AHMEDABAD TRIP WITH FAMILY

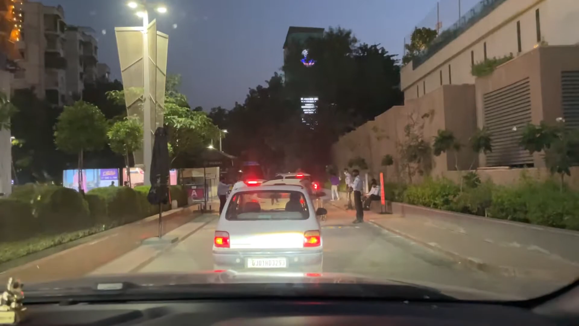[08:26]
तो गाइस हम पहुँचे हैं अल्फा वन मॉल, अहमदाबाद मॉल भी बोलते हैं इसको, तो उसमें हम पार्किंग में हम लोग गाड़ी को ले जा रहे हैं।